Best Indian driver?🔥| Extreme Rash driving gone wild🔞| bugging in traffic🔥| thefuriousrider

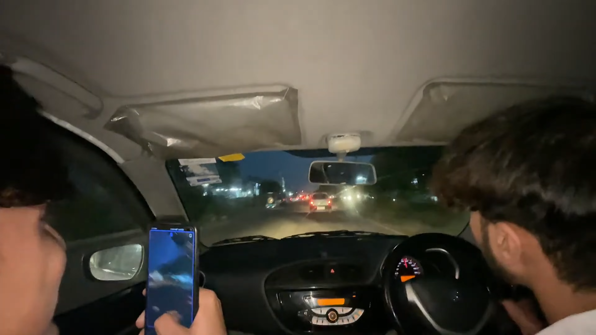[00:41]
Oh Oh my god This is a cat Oh my god He's trying to get out of the way He's getting out of his shoes Oh,
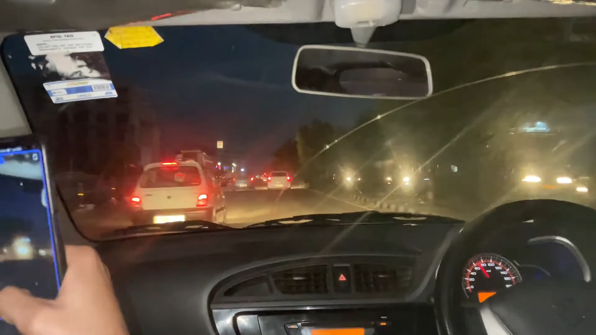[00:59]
he's racing He's playing a race He's going to fly by